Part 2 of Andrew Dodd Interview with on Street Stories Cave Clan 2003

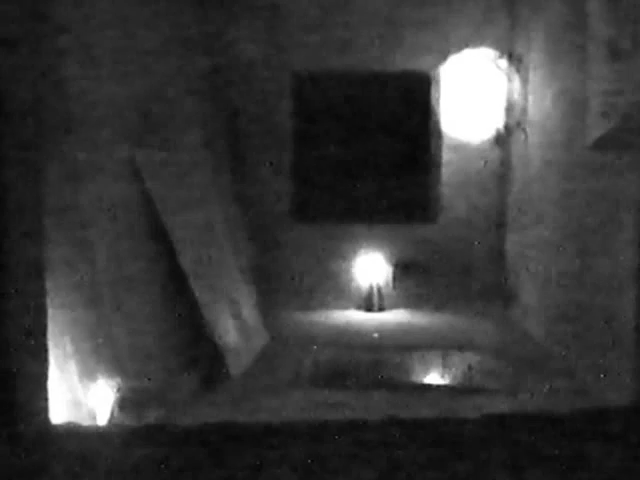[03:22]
We're in a tunnel called Yarra Tunnel, and it's got like a series of really big waterfalls in it, like, you know, probably 20 feet high,
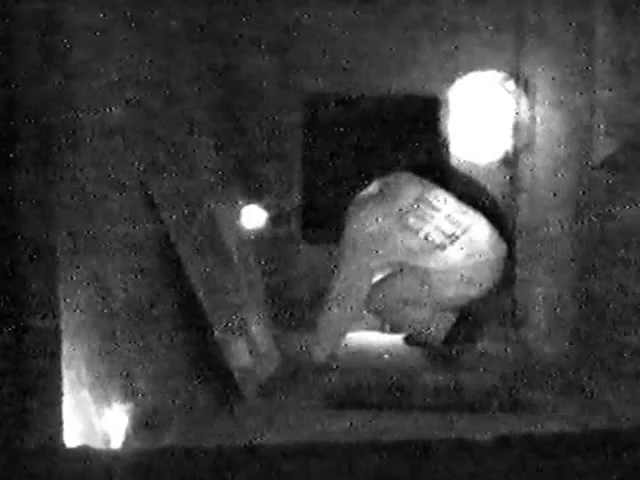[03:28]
each of them, and we're in sort of the middle of a few of them.
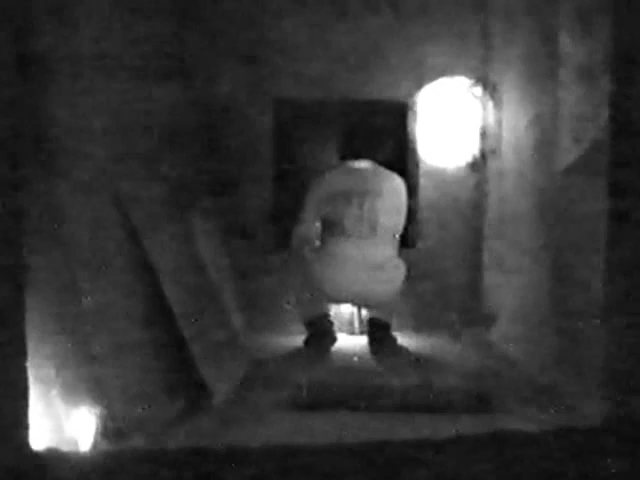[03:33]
There was one downstream of us, one upstream of us, and there was probably about 10 smaller waterfalls, and we were doing some filming, and it started to rain a couple of suburbs away.
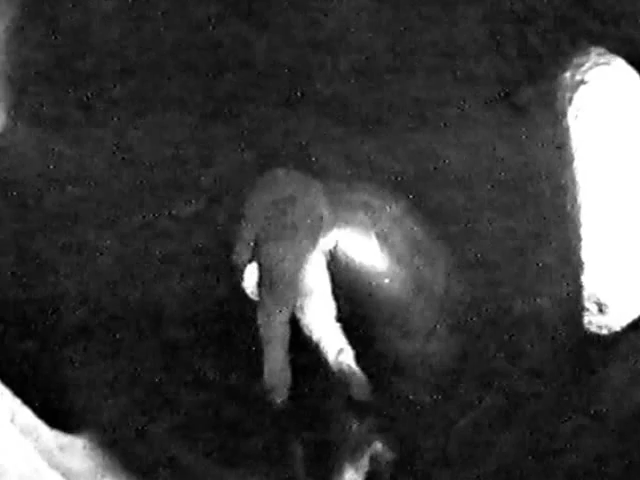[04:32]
we got to a waterfall, and we were trying to get out rather than try and make it past the next waterfall,
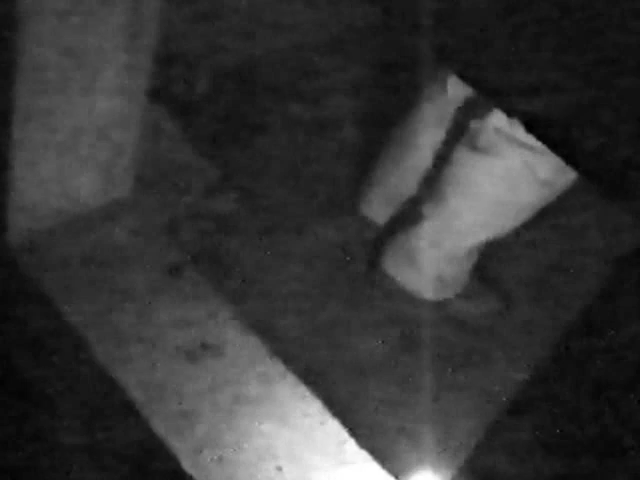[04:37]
and we were all standing in the ladder, and it was just this big square manhole, I couldn't get it off, and in the meantime, the water's coming over, and one legend's like, and then over another one, and then another one, and we got to the stage where we couldn't hear each other talking, we knew it was going to hit any second,
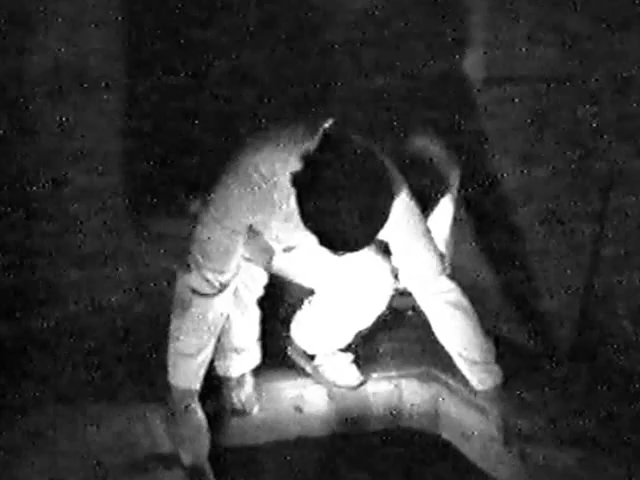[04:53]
and then I just got this big adrenaline rush, and you sort of get up on the ladder and you use your back,
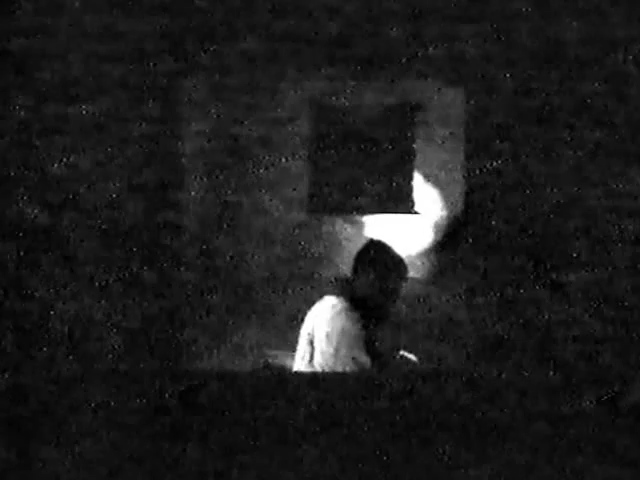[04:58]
and I just pushed, and the manhole, just the seal gave, and then light sort of poured in through the crack, and I was just looking down, I could see these guys, and they were just, the expressions on their faces, just total fear,
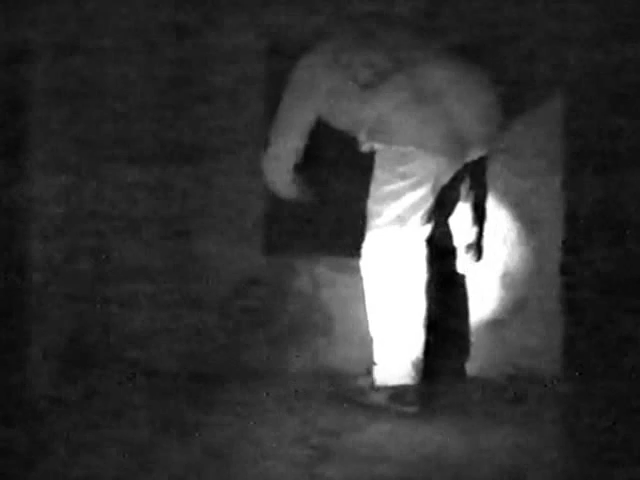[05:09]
like, please, please, and when the manhole got off, I sort of forced it up, so I was already exhausted from trying to do it, just for, you know, for about five minutes, continuously trying, and I got it up,
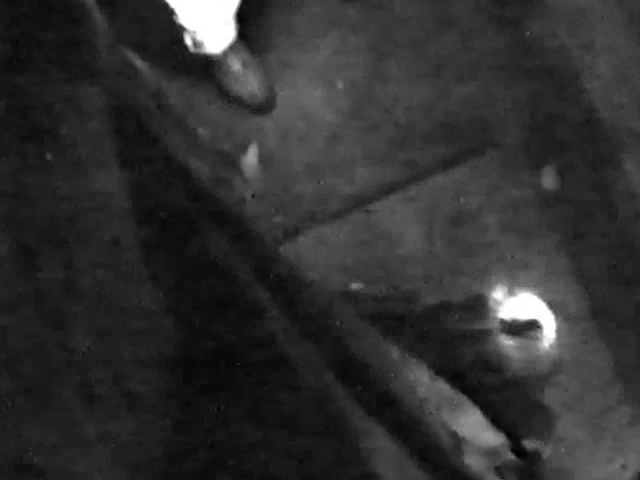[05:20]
and as I pushed it up on my shoulders, in front of me was just like a Mercedes coming towards me, but luckily it was right in front of a stop sign, so it was slowing down anyway, and I just looked, and I was like, I couldn't put it back down,
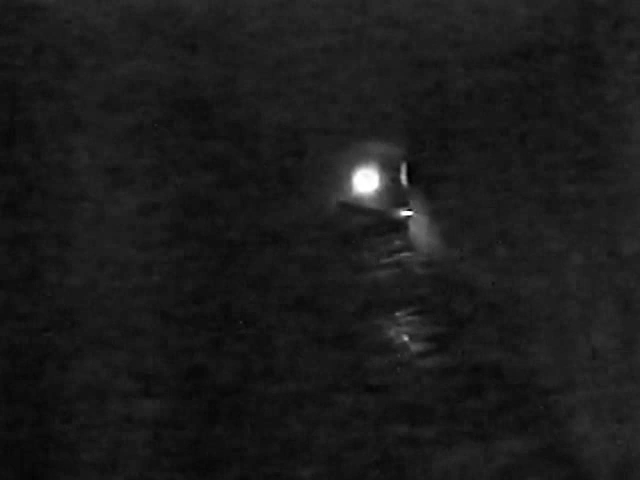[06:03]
and we were just like, shit, you know, how close was that? We're under Hawthorne somewhere, I'm not so sure of the location, I've not been living in Melbourne for too long, so, yeah.
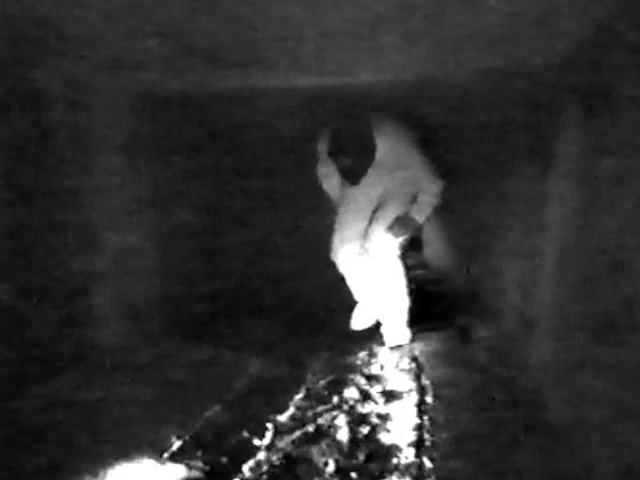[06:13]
We seem to be dropping quite a bit here. Yeah, it does, it drops down a lot deeper, when we get to the waterfall, you'll see a huge drop, which is maybe, how deep do you think that is? Four or five metres?